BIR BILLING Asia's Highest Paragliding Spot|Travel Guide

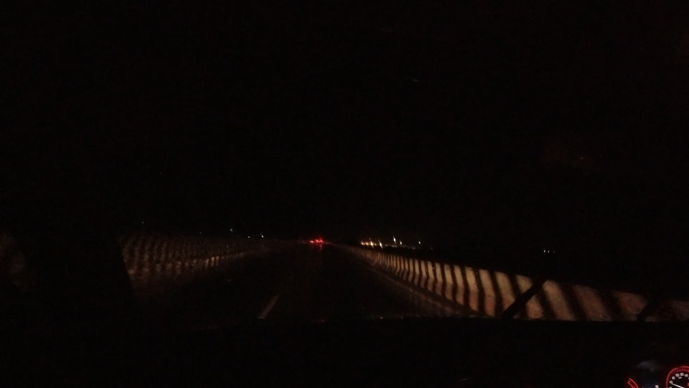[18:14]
लगनपुर पहुंच गए। मास्क की कोई नो नीड ऑफ मास्क रहता है, नहीं चाहिए मास्क। लगनपुर पहुंच गए भाई लोग, जर्नी एंड करने जा रहे हैं अभी हम। चेक होगा हमारा यहाँ पे। बारिश वहाँ पे दिखाई थी, वहाँ बड़ी नहीं, यहाँ बढ़ रही है।